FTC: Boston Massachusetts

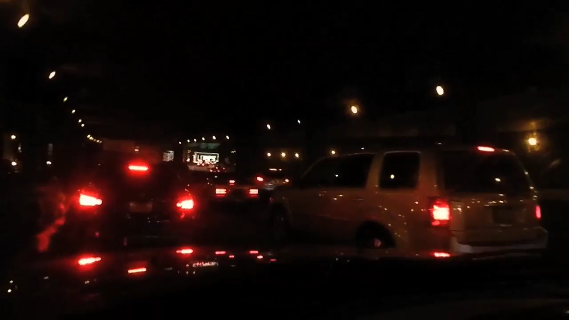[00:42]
Welcome to Manhattan and traffic. Approximately 3 to 4 hours left. I think I'm somewhere in New York still.